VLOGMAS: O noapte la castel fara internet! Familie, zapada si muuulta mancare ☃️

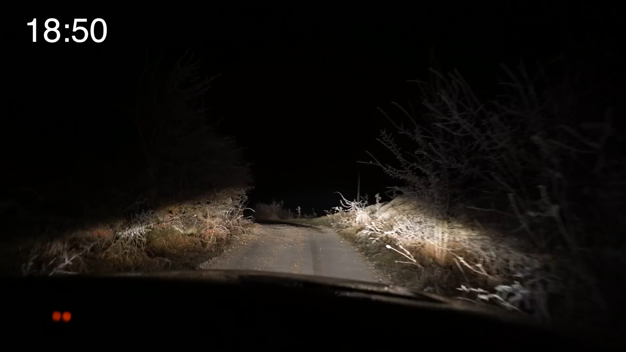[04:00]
Acum urcăm la castel, ne-am învârtit un pic, că GPS-ul ne-a dus prost și nu știu dacă vedeți, dar ninge, fulguie. Deci vedeți, până la urmă, ninsoarea a fost de partea noastră și sper ca mâine dimineață, când o să ne trezim și ieșim afară, să vedem săpadă peste tot. Oricum e brumă și totul e înghețat. Eu sper că am luat-o bine pe aici, că momentan mergem așa după ureche, după ochi, că i-am zis lui Taiga, vezi că am văzut un panou și scria că pe aici e castelul, hai să urcăm. Da, vezi?